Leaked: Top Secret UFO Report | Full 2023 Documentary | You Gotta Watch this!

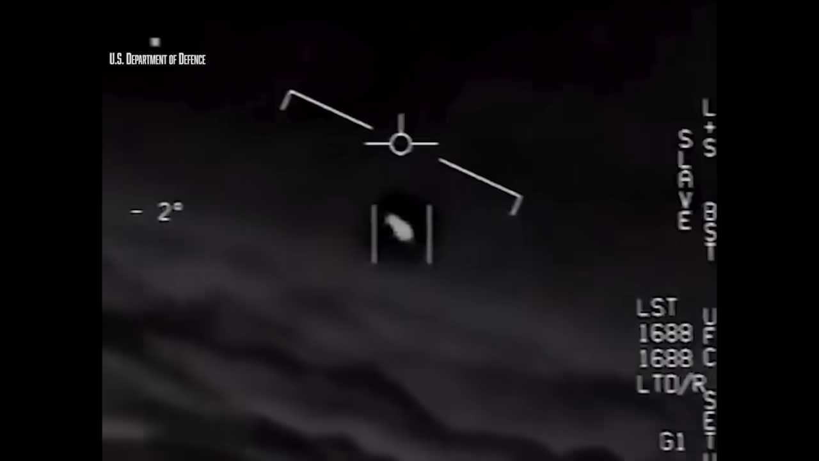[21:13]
There's a whole fleet of them. Look on the ASA. My gosh. They're all going against the wind. The wind's 120 knots to the west. The whole thing, dude.
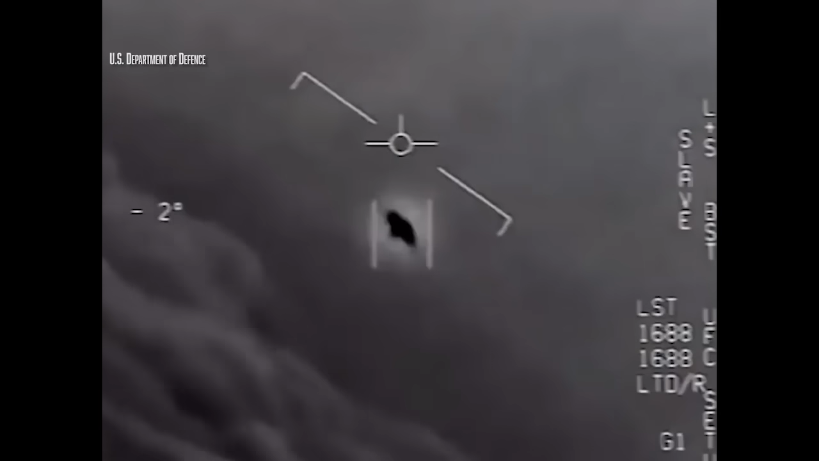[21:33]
That's not our LNS, though, is it? It's not. That is an LNS, dude. Well, if there's like another thing, it's rotating. These aircraft, we'll call them aircraft, are displaying characteristics that are not currently within the U.S.